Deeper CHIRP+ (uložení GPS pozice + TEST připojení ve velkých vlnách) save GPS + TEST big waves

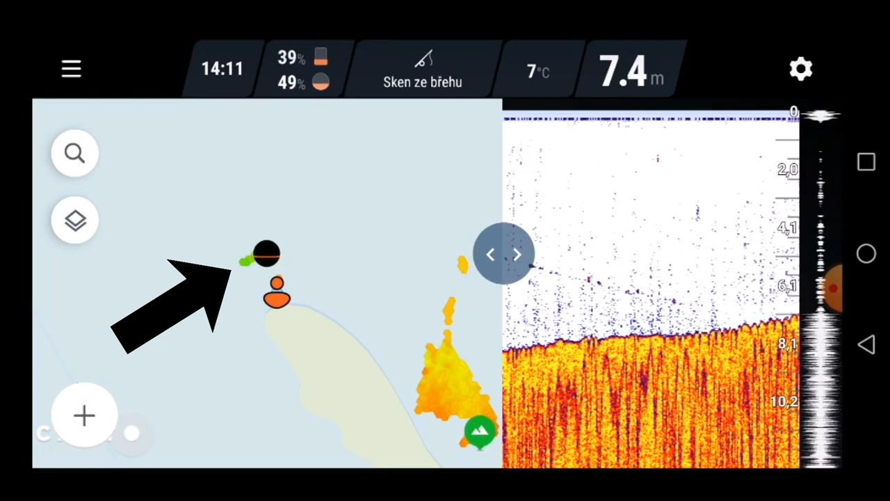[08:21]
On screen: depth 7.4 m, water 7°C
Teď se zase vrací tady trošku nahoru. Malinko způsobem přitočit. Protože se mi echolod odjíždí. A v levý části vlastně můžete vidět, jak tyma vlnama echolod splavává. A dělá za sebou tu batimetrickou nauku. Nebo já bych to řekl nějak tak správně.
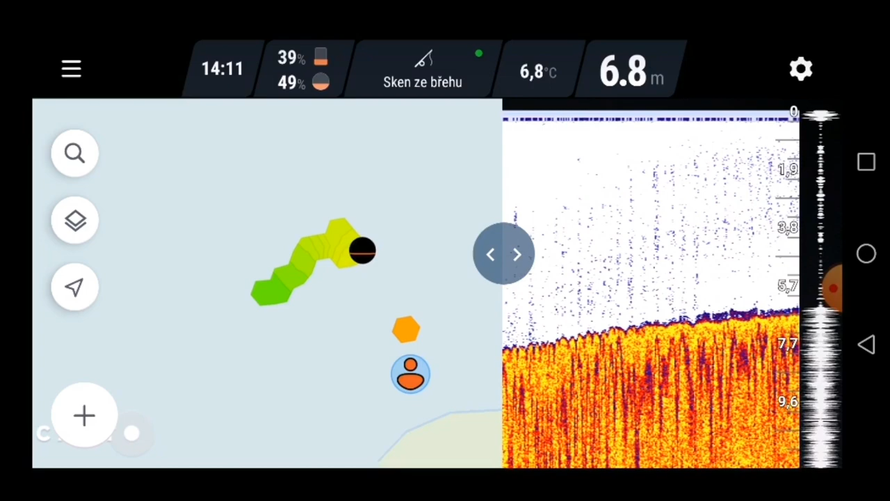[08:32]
On screen: depth 6.8 m, water 6.8°C
Já když budu chtít si teďkon to do to místo uložit, tak si jdeme v kusko.
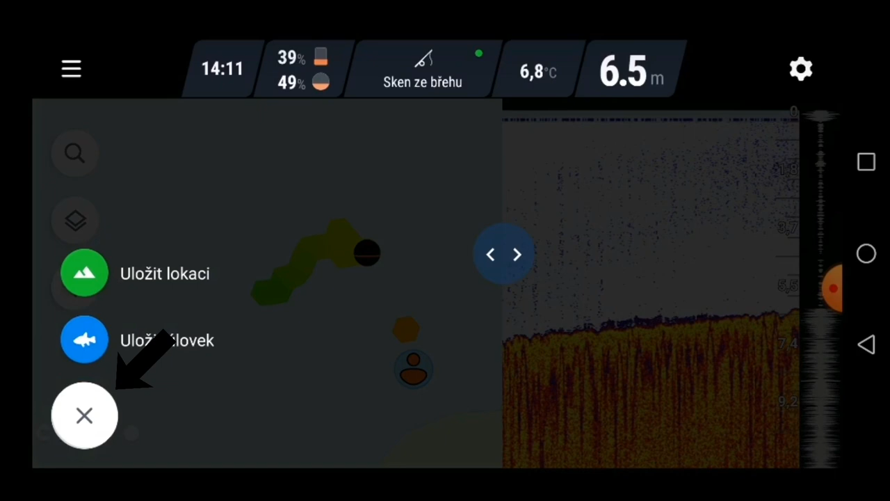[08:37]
On screen: depth 6.5 m, water 6.8°C
Uložím si lokaci. Teď se mi uložila. Dám si ji potvrdit.
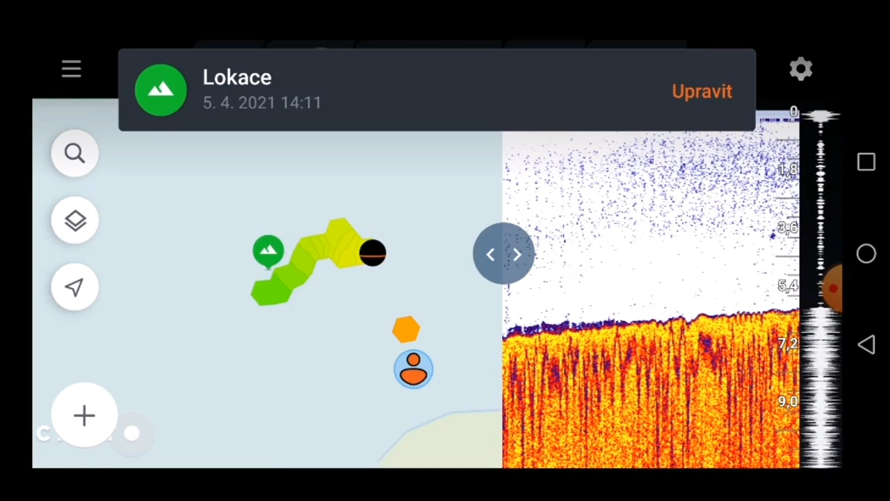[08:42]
Dám si upravit nahoře. Klidně si ji můžu vyfotit. Přidám si snímek.
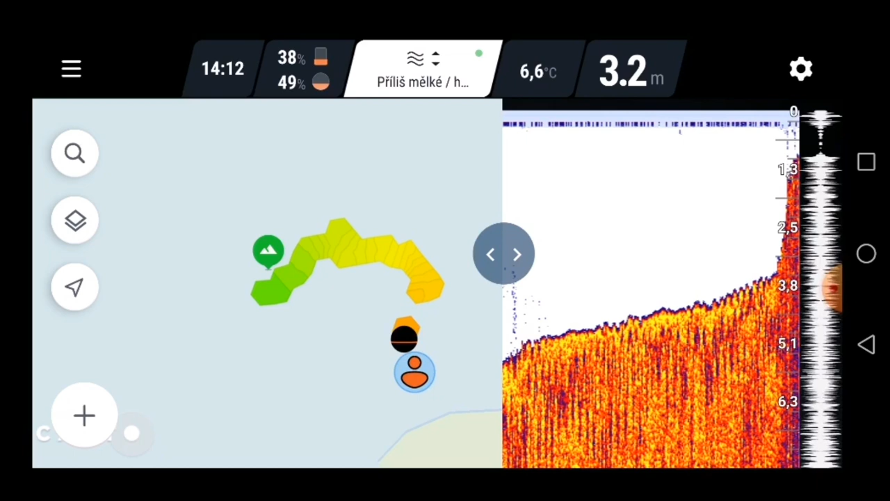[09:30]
On screen: depth 3.2 m, water 6.6°C
Letí do vody. Dopad. Ledá GPS. Ve vlnách.
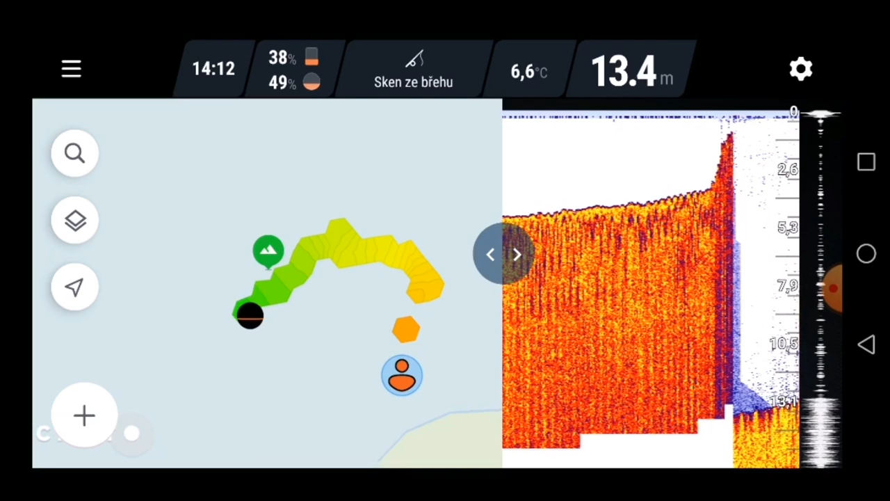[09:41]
On screen: depth 13.4 m, water 6.6°C
Dáme úplně nejúší kužel. Tak a teď máte vlastně možnost vidět, jak to vypadá přímo pod váma. Tím, že jsou vlny, tak to nedokážete určit úplně přesně. Vlastně to tmavě modrý je dno, jak tady jde. Ty odrazy nedokážou vysvětlit, co to může být, ale dno je to tmavě modrý úplně dole.
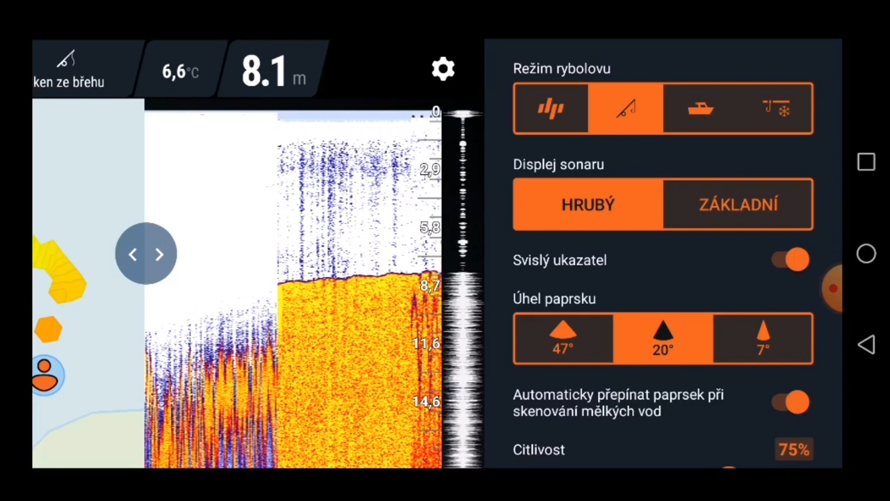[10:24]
On screen: depth 8.1 m, water 6.6°C
Dáme to zpátky do třeba nejširšího kuželu. A vidíte, jak se vám okamžitě změní hladina. Dáme uší. A nejúší. Tak pozice, nebo panáček, kde stojím já,
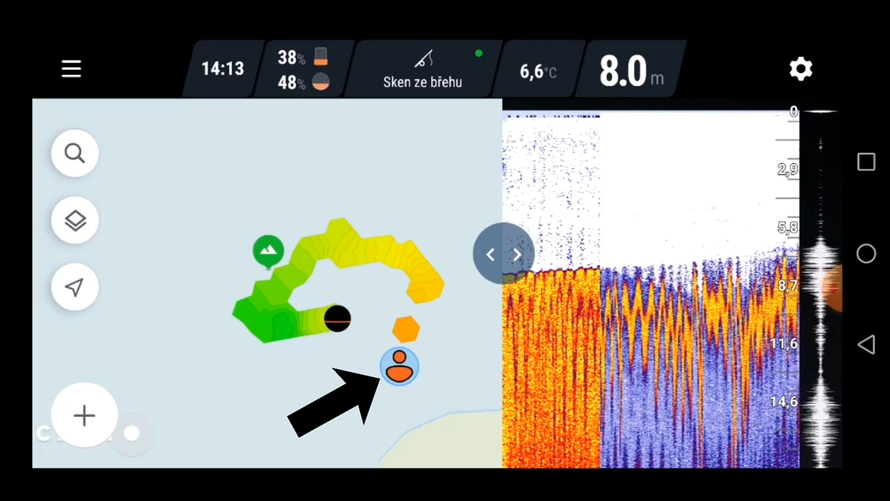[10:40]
On screen: depth 8.0 m, water 6.6°C
je GPSka z telefonu a kulička je GPSka z echolotu. Přitáhnu si ho k sobě
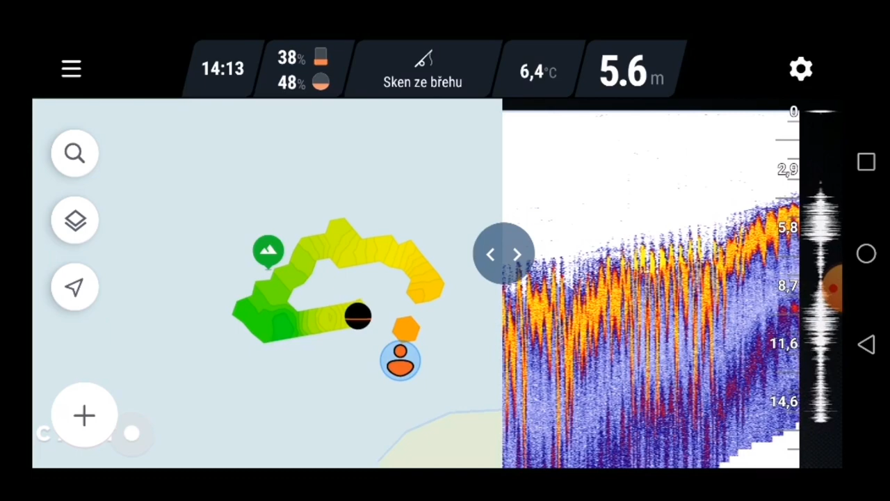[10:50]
On screen: depth 5.6 m, water 6.4°C
a vidíte, jak se ke mně předlišuje. Tak, těch chvíli vyndáme z vody. Hodíme ho směrem na přehradu. Tady je dopad.
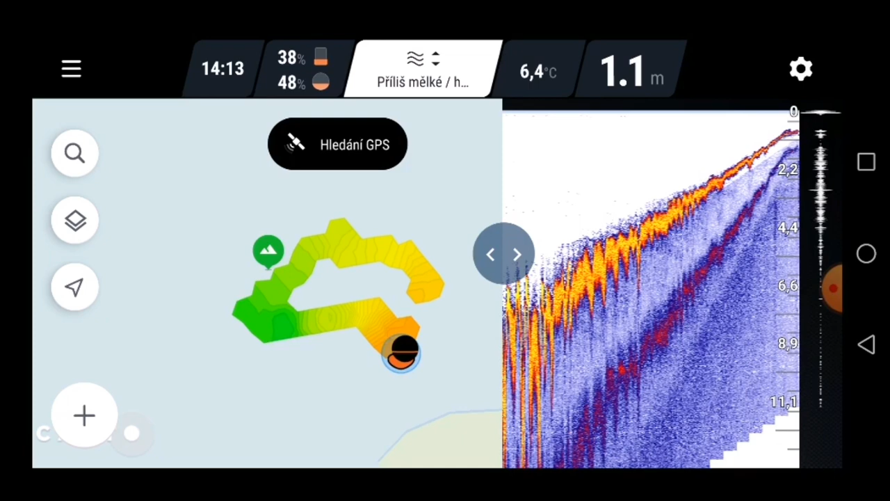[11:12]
On screen: depth 1.1 m, water 6.4°C
Hledá GPS. Nalezen. Tak a tady vlastně se můžete podívat, že tady je přímo přehrada.
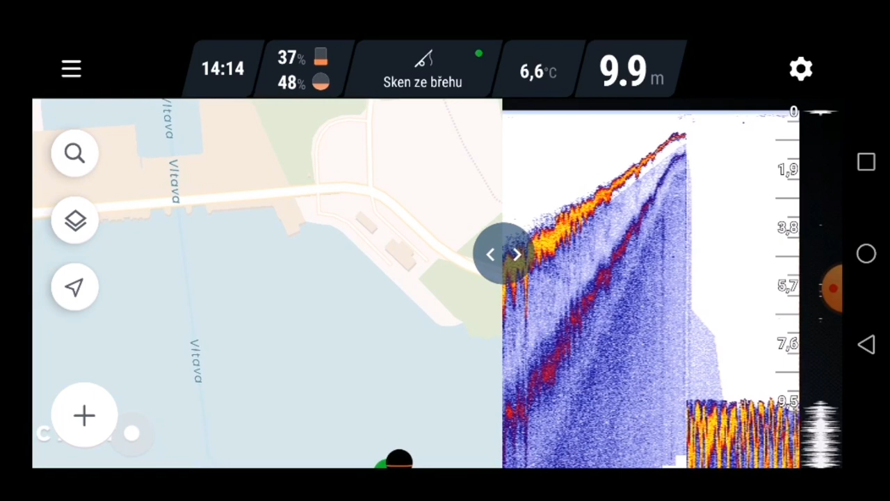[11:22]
On screen: depth 9.9 m, water 6.6°C
Tady stojím. A to jsem v prostřední, na které chodím je radši kužel.
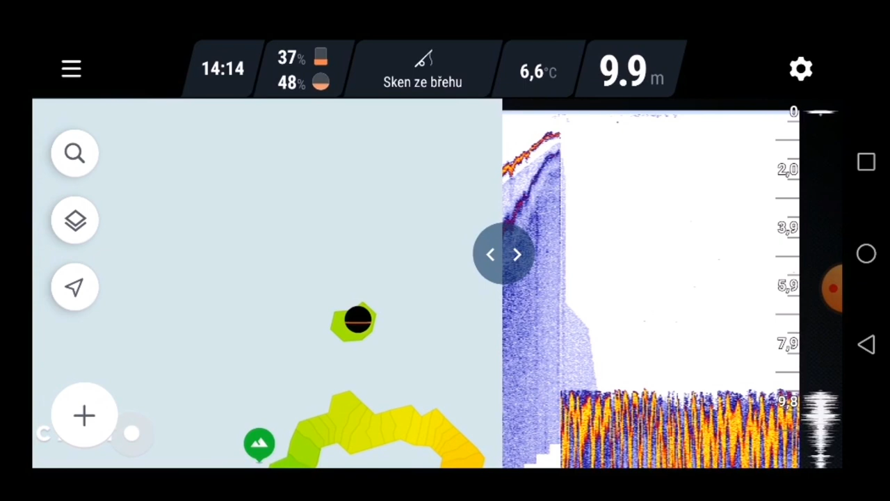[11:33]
On screen: depth 9.9 m, water 6.6°C
No a můžeme přitahovat o sobě a můžeme si někde uvidíme nějakou rybu nebo něco. Takže tímhle tím jsem chtěl potvrdit anebo vyvrátit vlny, vliv vln a větru na Sonar Deeper či R+. Vidíte, že vliv to nemá.